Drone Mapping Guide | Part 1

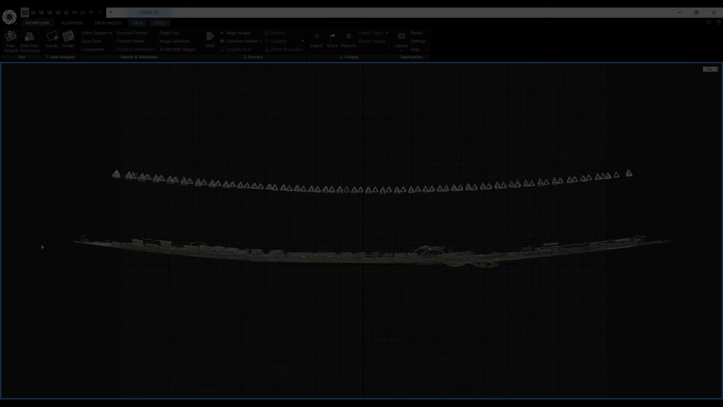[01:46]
The bubble effect means when a real world surface that should be straight is curved to a bubble shape after the alignment.
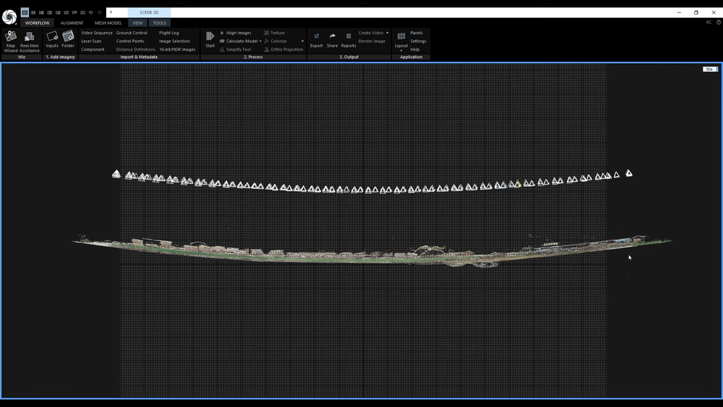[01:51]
It is caused by the accumulation of distortions. To prevent or mitigate this effect, we have a couple of options. We can group the images taken from the
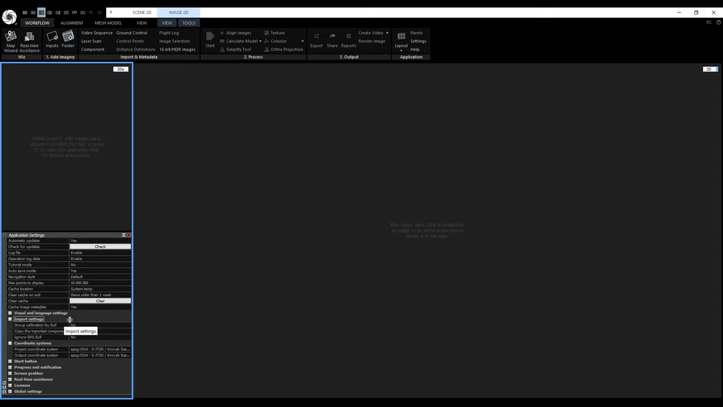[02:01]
same camera to share the same calibration and lens distortion parameters. Also using one of the higher distortion models like the brown 4 with tangential can mitigate this effect.
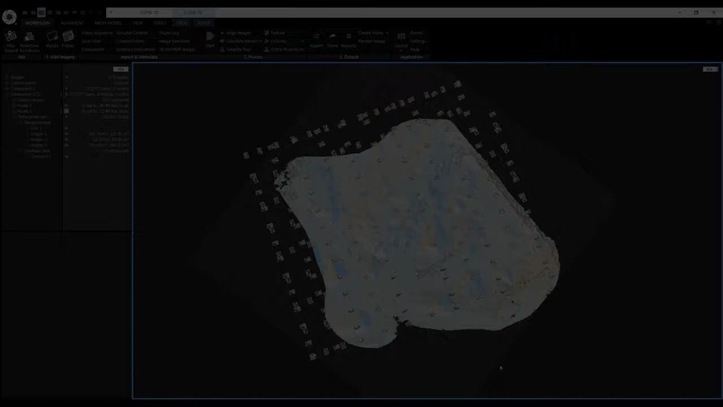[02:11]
Also to mitigate this effect, it is better to use a double grid flight with the camera set to an oblique angle, instead of a single grid flight with the camera facing perpendicular to the surface.
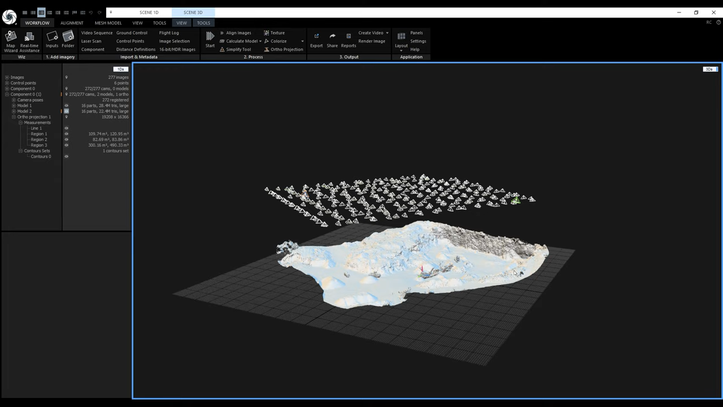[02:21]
Or we can combine the two. In this project, I will eliminate the bubble effect with the use of ground control points. We can also prevent this effect by using accurate geolocation in the images by using an RTK or PPK drone.
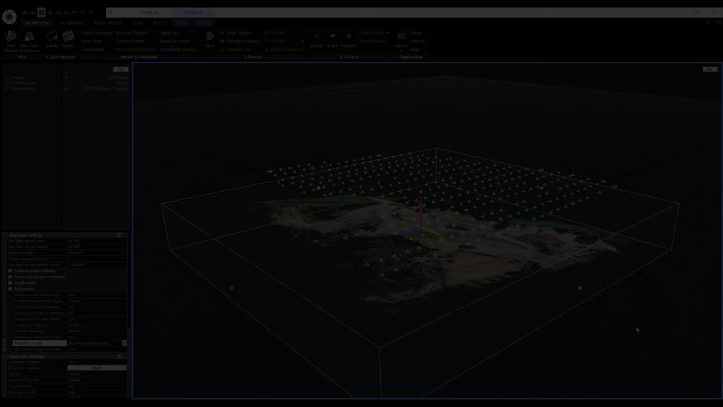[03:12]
The alignment is finished. And now it's an excellent idea to save the project. Let's go up here and click on the RealityCapture icon and click on Save As. And save the project somewhere on the drive.
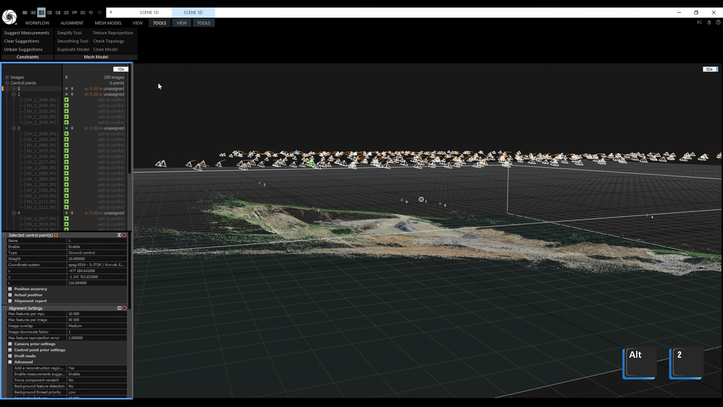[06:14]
We can select it in the 1DS or the 3D view by clicking on it. We'll change the layout to 1 plus 1 plus 1. We can do it up here, or we can use the shortcut Alt 2. Now, besides the 3D view, we have a new 2D view.
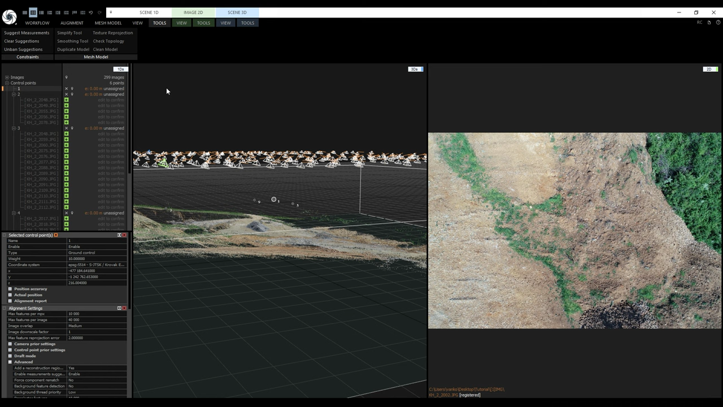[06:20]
From the alignment tab, we'll activate the control point tool. The shortcut is F3.
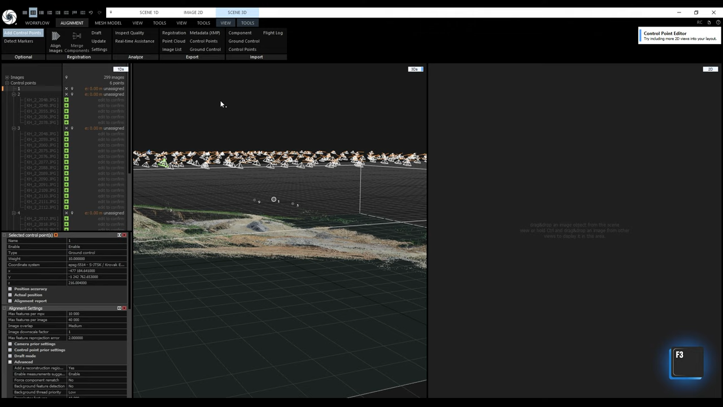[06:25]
If we hover the mouse cursor over the sparse point cloud, we can see image suggestions in the 2D view.
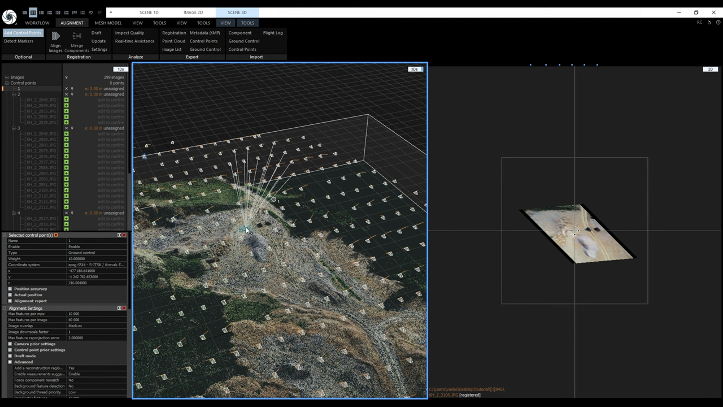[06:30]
With the ground control point number 1 still selected, let's rotate the view to face the terrain.
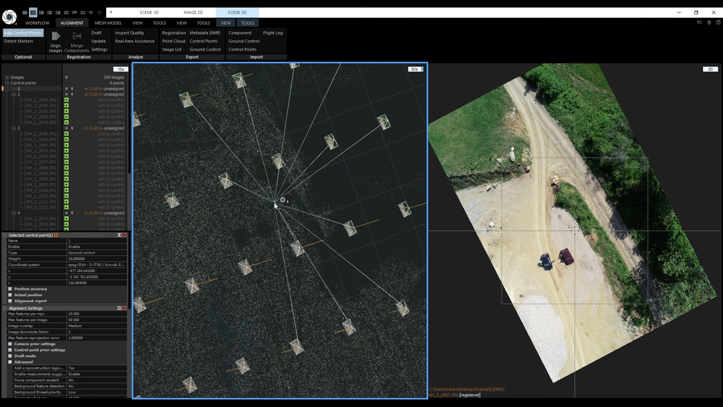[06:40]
I just double click to change the pivot and turn the view with the right mouse button. We need to find the marker used for this ground control point. It's nicely visible right here, so we'll zoom in with the mouse scroll wheel. Now, with the left mouse button, we'll place the ground control point.
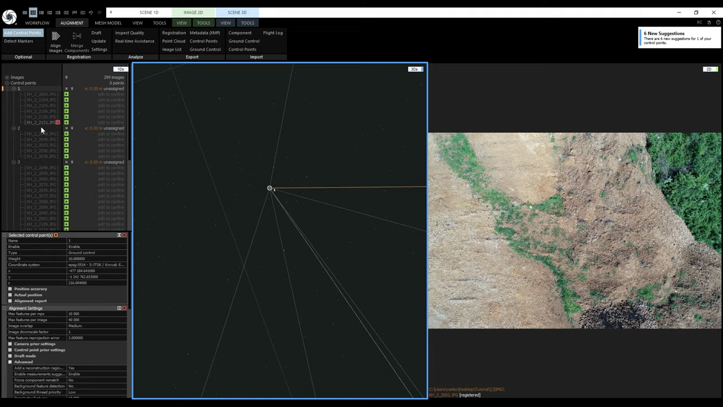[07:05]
And they are also visible in the 3D view when I rotate the view like this.
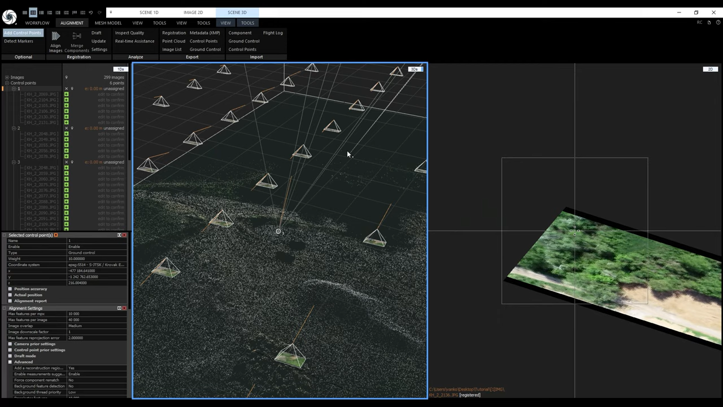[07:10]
To disable the add control point tool, click on it again, or we can use F3. We have the image suggestions. Now we need to confirm the position of the ground control points in the image suggestions.
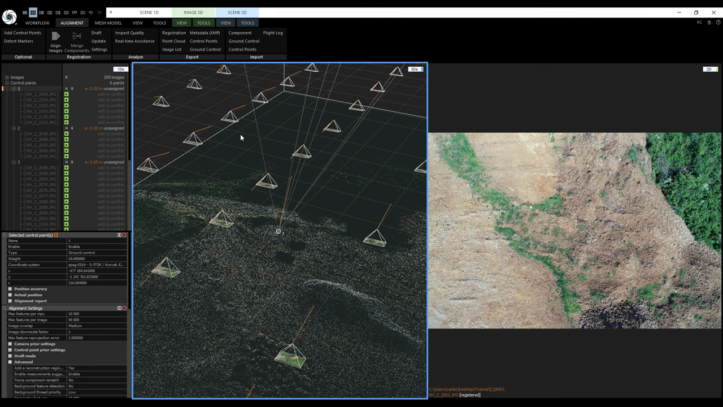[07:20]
Let's start with ground control point number 1. I will left click the first image suggestion, so it appears in the 2D view. Let's zoom to the ground control point.
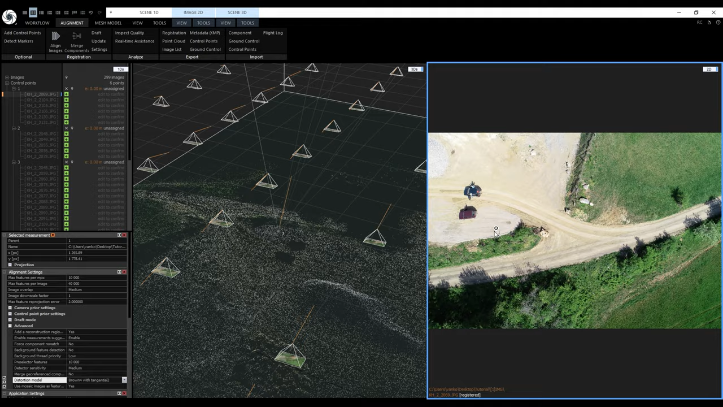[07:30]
Let's left mouse click on it and hold the left mouse button. Now we can adjust the position. When it's where it should be, releasing the left mouse button will confirm the image suggestion. With this 2D view selected, pressing the down arrow on the keyboard will switch to the next image suggestion. To frame the selected ground control point, we'll press F.
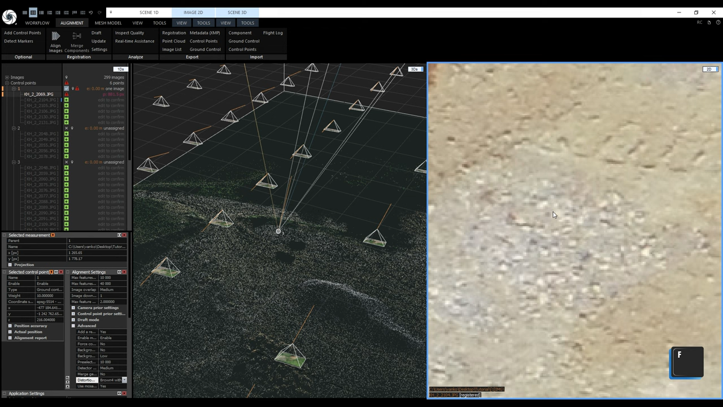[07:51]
Let's again click and hold the ground control point and move it to the correct spot. But we won't release the left mouse button this time.